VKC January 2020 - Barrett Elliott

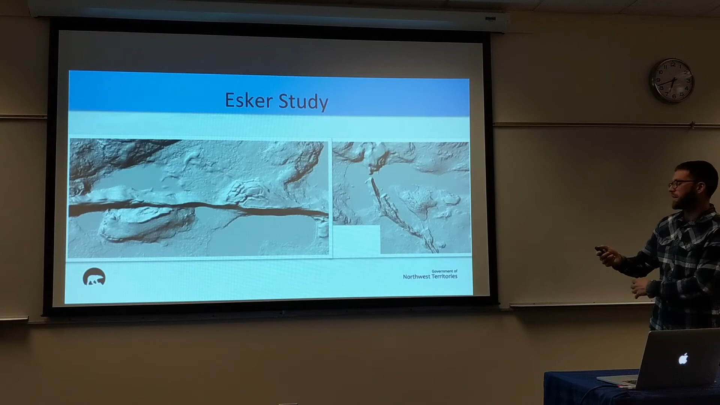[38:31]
here's here's some detail there showing some of those deltas there it's kind of cool you can kind of see some of that polygonal sort of those cracks there in there
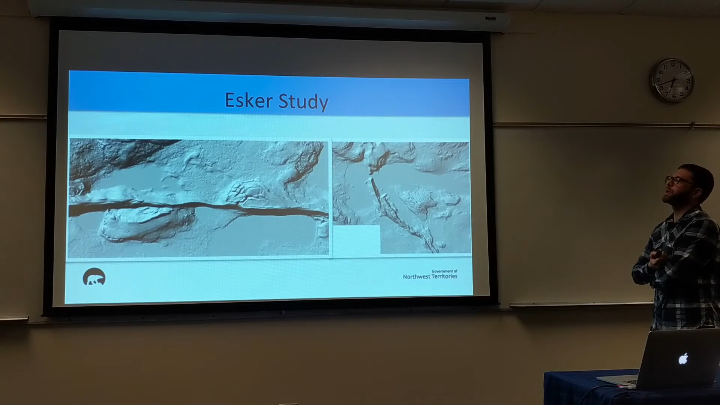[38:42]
those are probably ice core and that may be related to that and some parts of the escrow we drew there still was ice which is pretty cool to see so they were figuring they have two phases of sedimentation you have your cobble
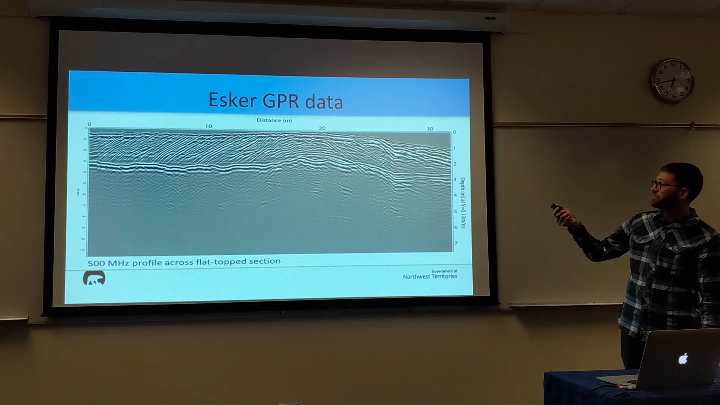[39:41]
here's a cross section across one of those flat top sections really nice sedimentation there